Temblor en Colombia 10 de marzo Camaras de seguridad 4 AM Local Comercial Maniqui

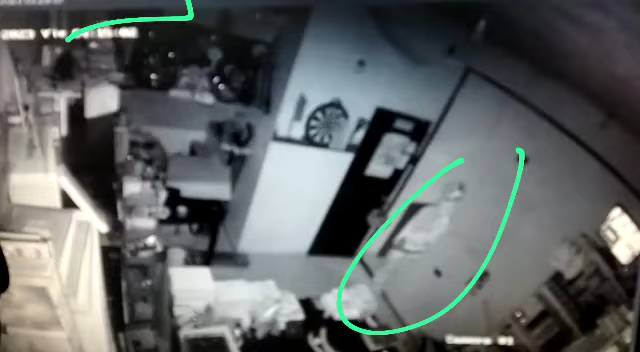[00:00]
Pero solo se cayó eso, o sea, yo la verdad no miré qué más se movió. Ahí fue. Uy,